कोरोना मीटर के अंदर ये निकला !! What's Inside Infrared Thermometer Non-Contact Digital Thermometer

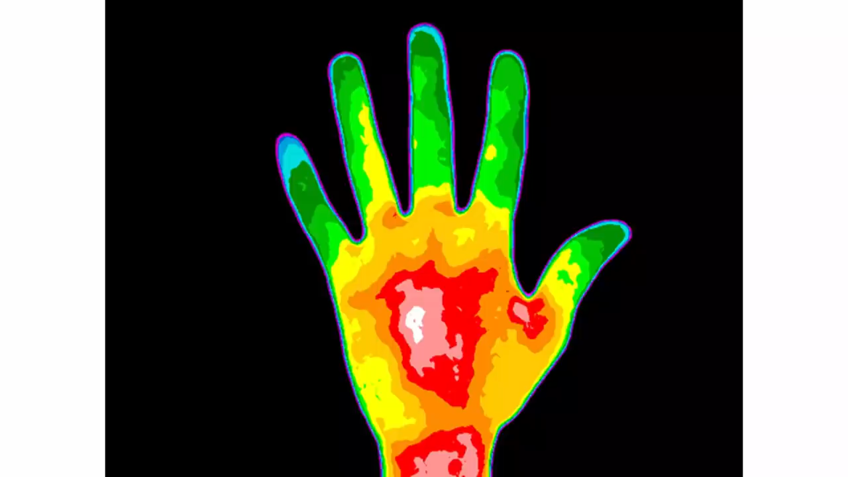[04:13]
energy है जो कि सब इस surfaces से निकलती है और जो कि electromagnetic spectrum का